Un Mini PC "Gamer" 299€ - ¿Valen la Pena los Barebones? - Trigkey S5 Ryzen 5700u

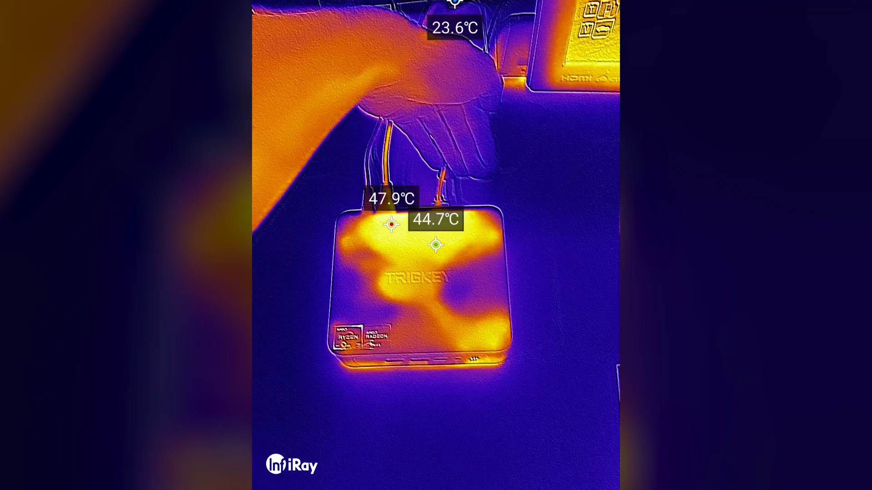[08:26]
Podemos ver, a través de la cámara térmica, que los laterales son la entrada de aire y extrae una gran cantidad por la parte trasera.
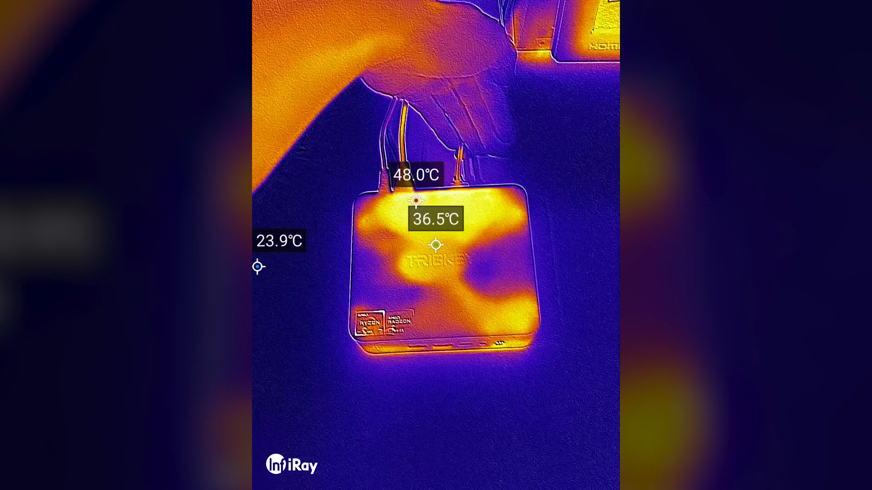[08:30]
On screen: spot 36.5°C, max 48.0°C
Además que el propio cuerpo le ayuda como superficie de contacto a disipar todavía mejor por la parte inferior.
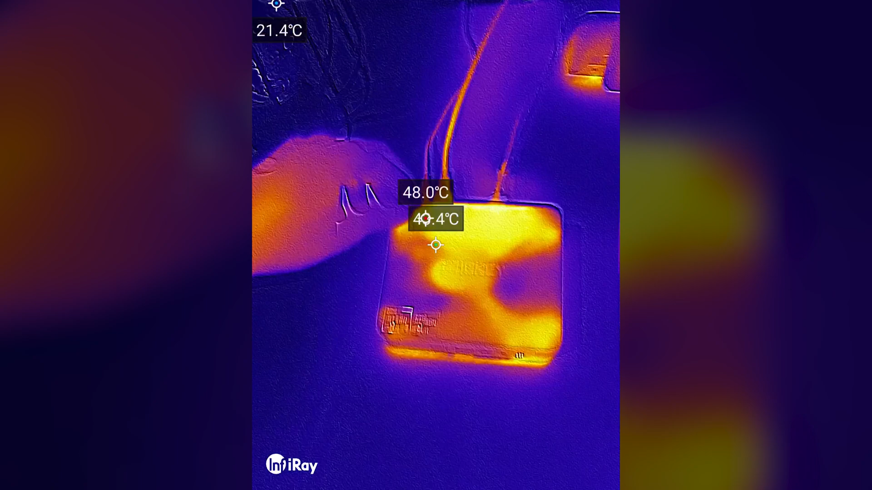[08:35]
Estoy seguro que si hubieran usado aluminio en toda la parte superior, todavía tendría mejores temperaturas, aunque con ello el coste se vería incrementado.